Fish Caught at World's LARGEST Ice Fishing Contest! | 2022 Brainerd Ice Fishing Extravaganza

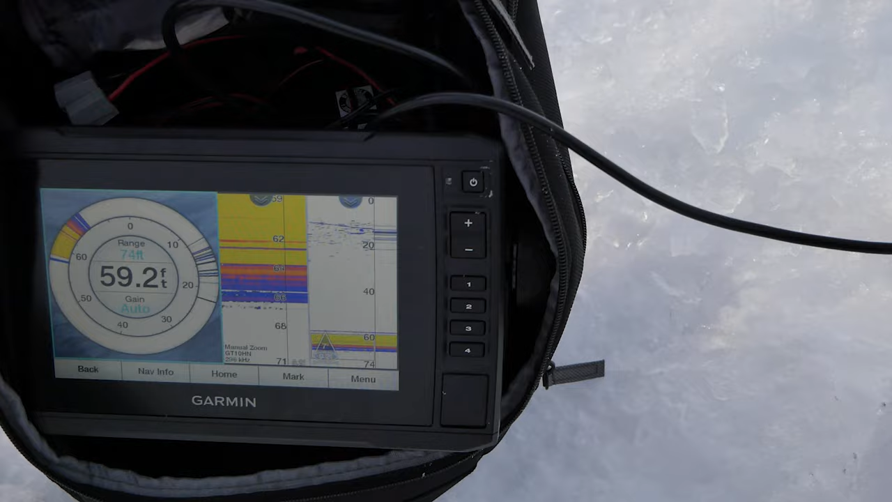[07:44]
On screen: depth 59.2 ft
So we just checked out our first hole here. We're actually at 60 feet of water.
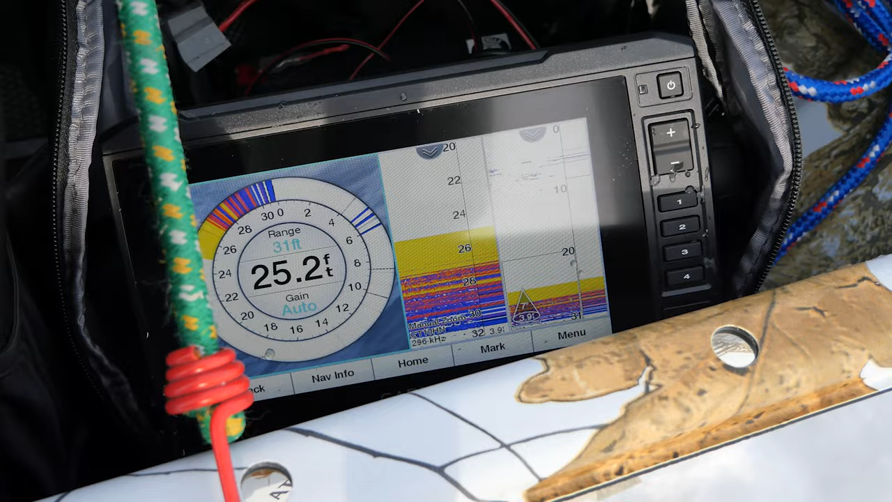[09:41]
On screen: depth 25.2 ft
All right, well, as you saw, we had about 25 feet at the last hole.
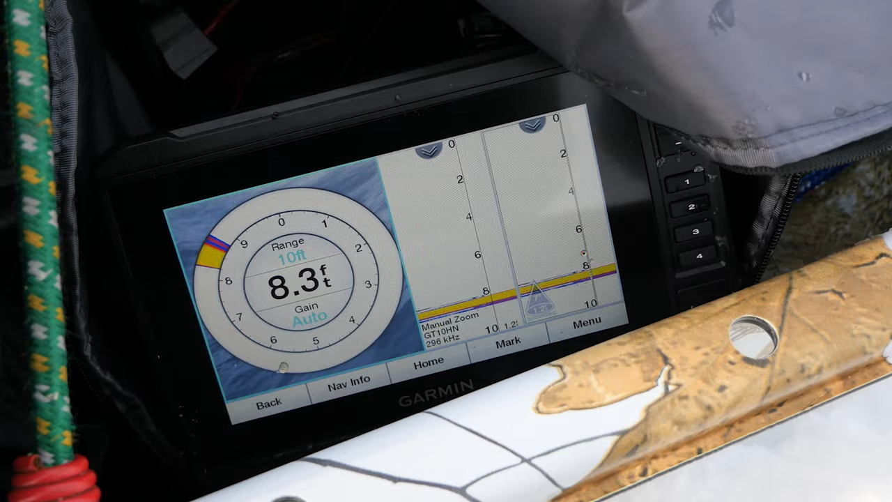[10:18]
On screen: depth 8.3 ft
Alright, so this is about the shallowest the holes go here at the tournament, in about 8 feet.
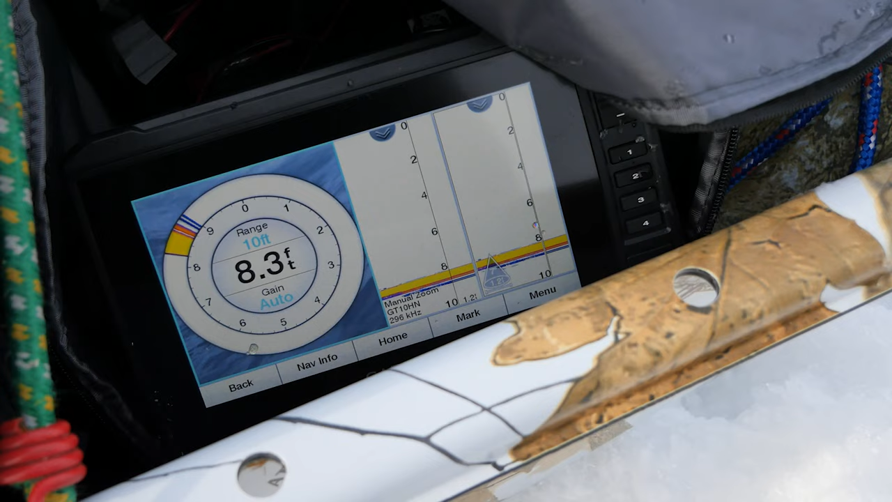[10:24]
On screen: depth 8.3 ft
We've seen a couple of markings near the bottom. I was kind of looking for weeds.
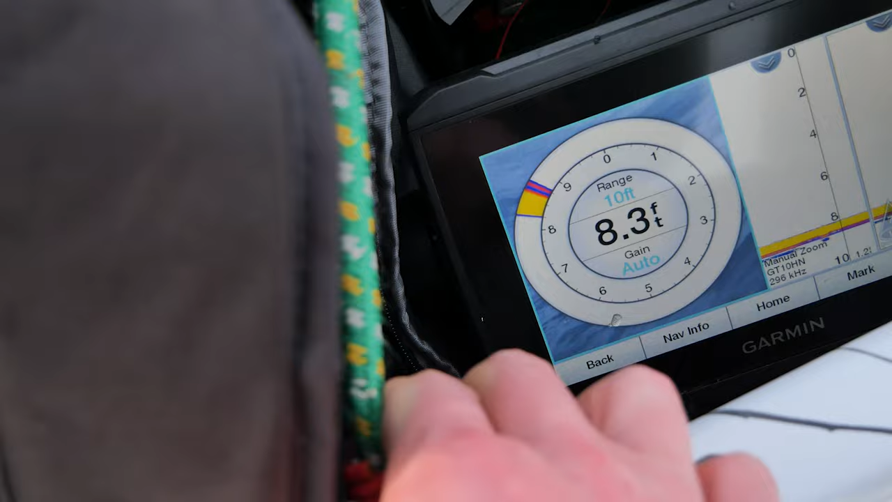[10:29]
On screen: depth 8.3 ft
Unfortunately, not really seeing any weeds on the locator here.
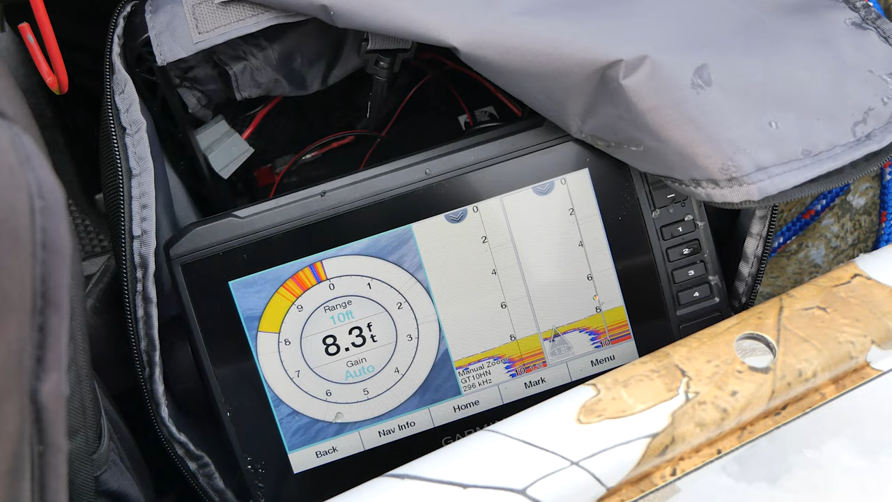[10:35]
On screen: depth 8.3 ft
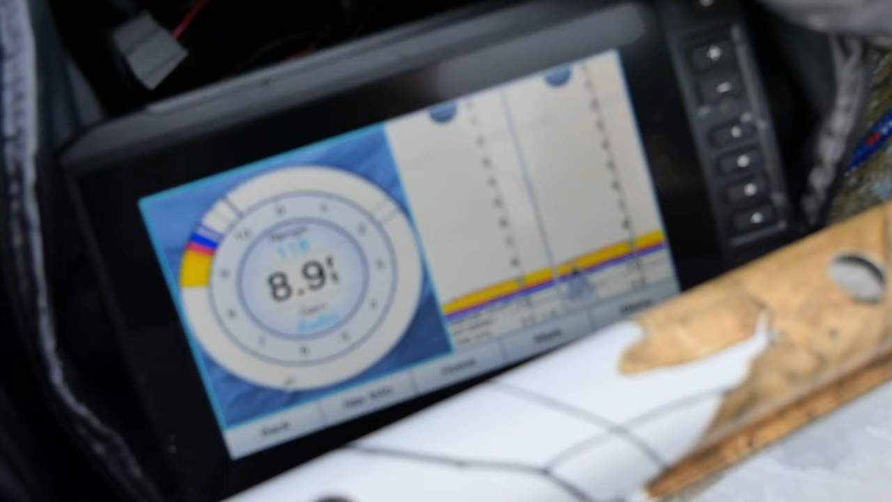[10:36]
Alright, so we are seeing a couple things come through really, really tight on the bottom.
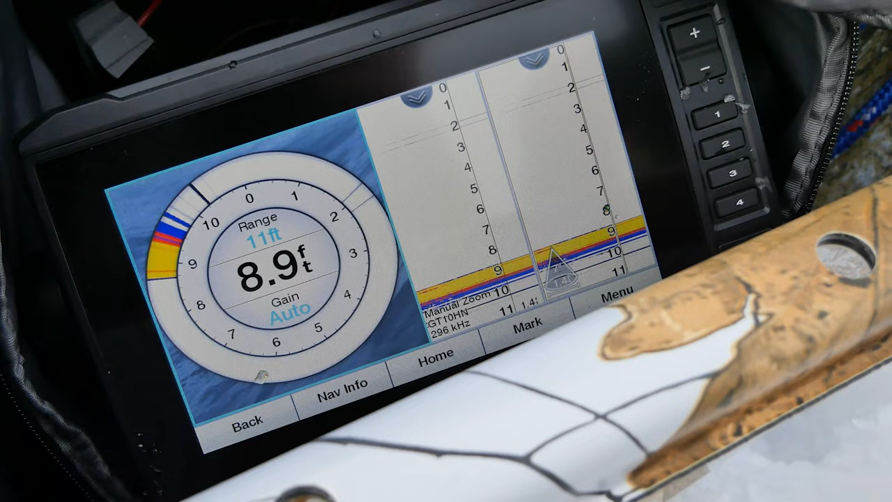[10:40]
On screen: depth 8.9 ft
Not really sure what that would be. We're going to head over to the deep over here.
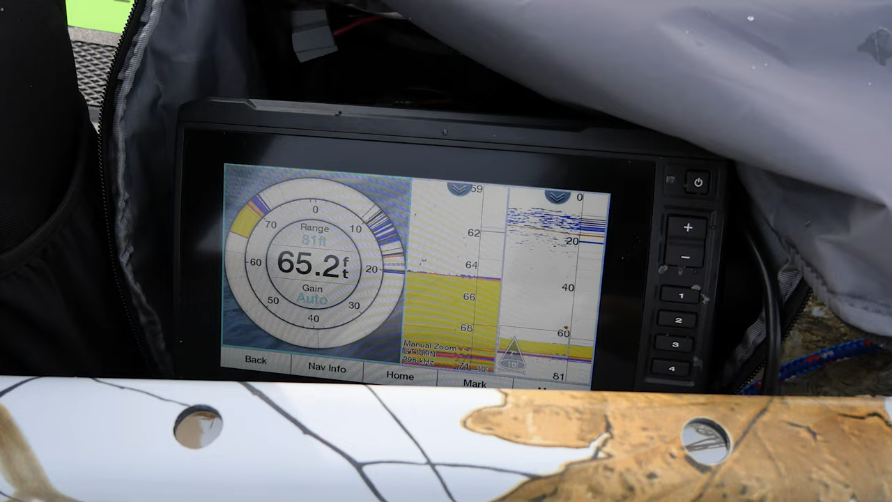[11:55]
On screen: depth 65.2 ft
There was one marking at about 20 feet right now.
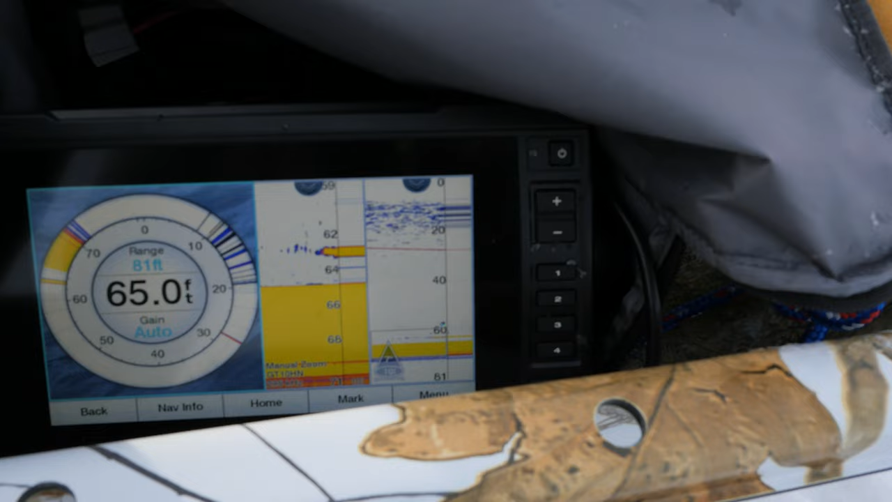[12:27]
On screen: depth 65.0 ft
Alright, so we got a fish, large fish at the bottom here in 60 feet.
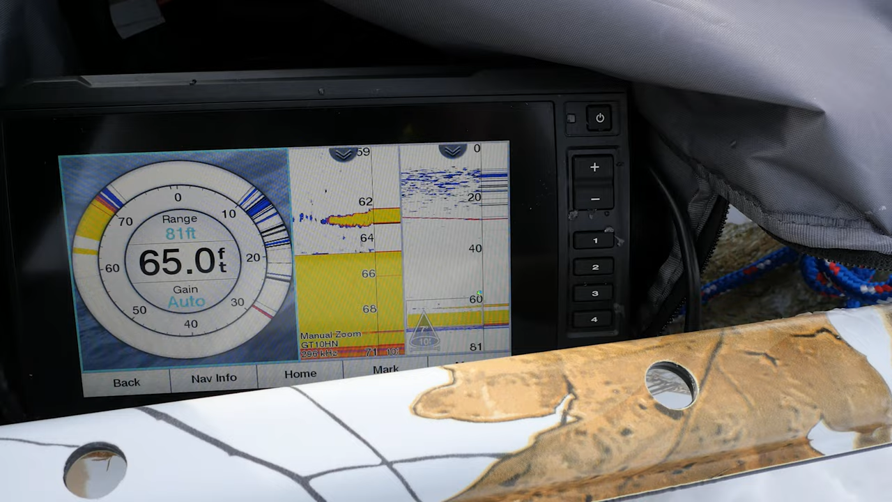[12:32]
On screen: depth 65.0 ft
So, this is big. A big marking, guys. Really big.
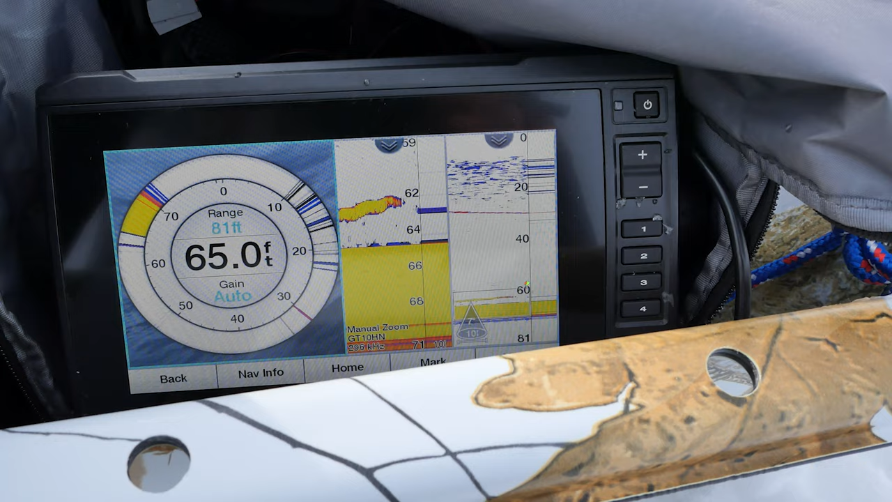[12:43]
On screen: depth 65.0 ft
My guess is probably a burbot being this deep in the bottom. I think it's a burbot.